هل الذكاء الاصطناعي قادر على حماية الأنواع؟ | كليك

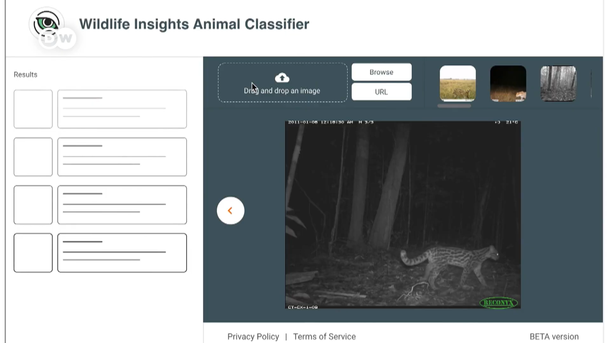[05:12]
الاصطناعي على نوع الحيوان الذي يظهر في الصورة ويصنفه وفقاً لذلك وهذا يسرع البحث
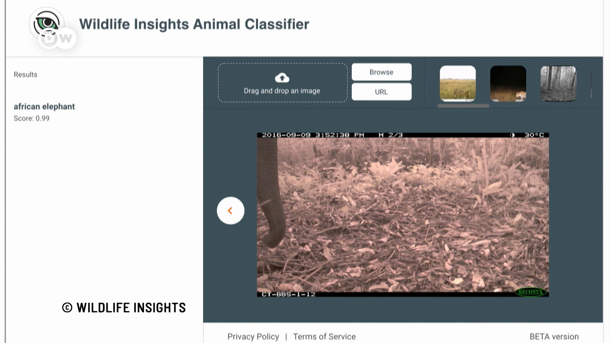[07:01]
في الصورة والقيمة 0.99 لخرطوم الفيل على أنها قريبة